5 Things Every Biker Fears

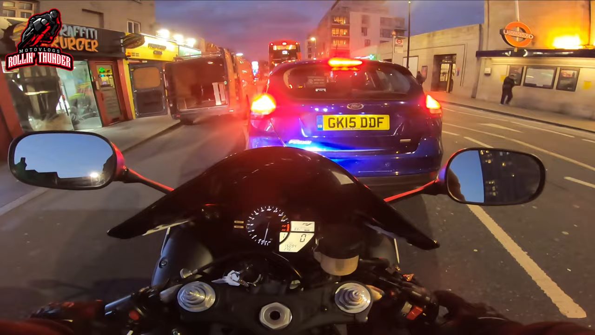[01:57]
and gents as uh the r1 needs a drink so we are going to nip into this petrol station
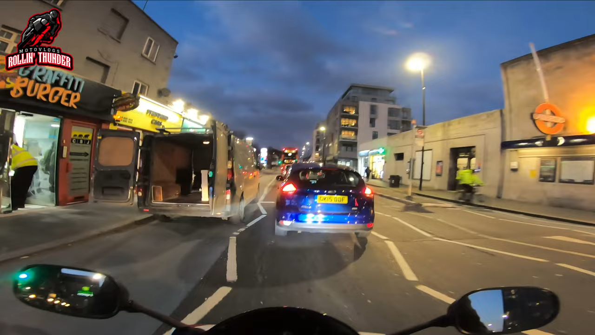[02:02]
conveniently placed right in front of me and we are going to get ourselves some petroleum
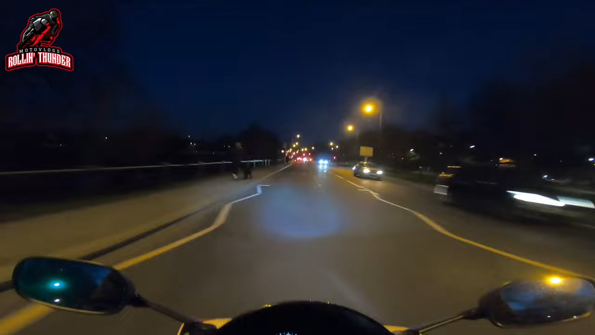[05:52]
it's financially straining it's emotionally straining and you know every time i've had a bike stolen
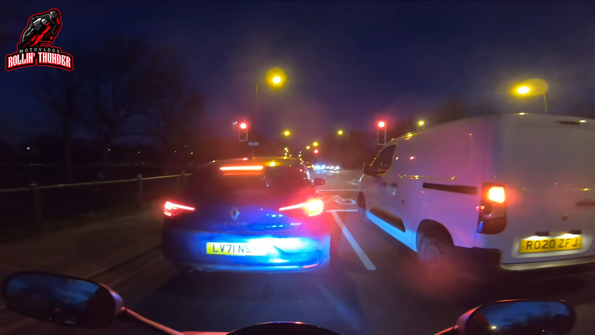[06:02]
i've hated every fucking second of it i mean who who like who likes having their bike stolen i mean i don't think i know any biker that like i liked having their bike stolen but you know it's one of those things where it's not ideal it is fucking inconvenient i mean massively inconvenient what's this anus doing i mean i don't know how else to say it but